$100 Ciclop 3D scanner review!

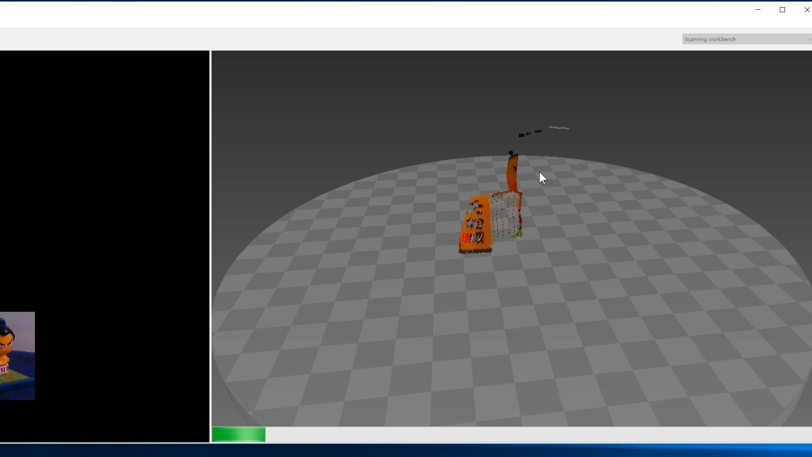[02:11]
I mean, it absorbs the lights or won't even like the bed is black.
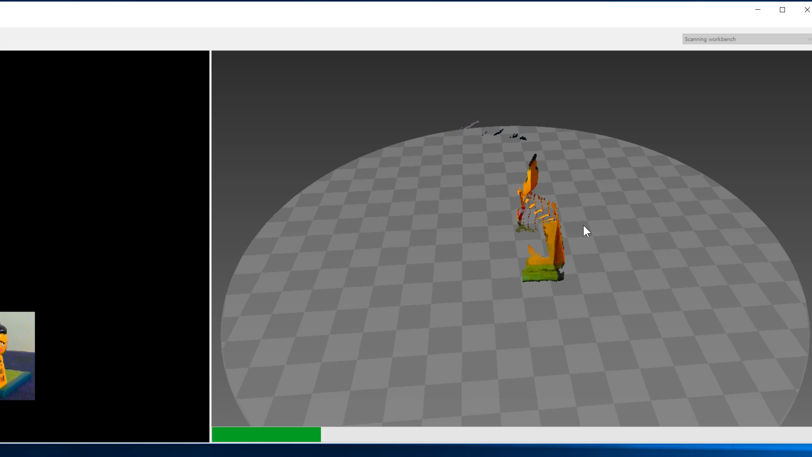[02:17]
So anything that's black just won't work. It won't, you know, take it in.
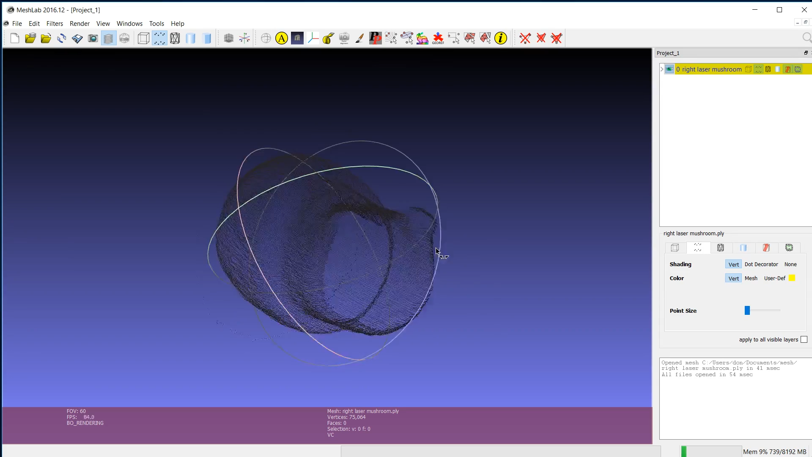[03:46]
And as you can see, it has the lines or the dots. And if I pull away, you can see it's like the actual object. So the first thing we're going to do is go over to filters and go over to normals,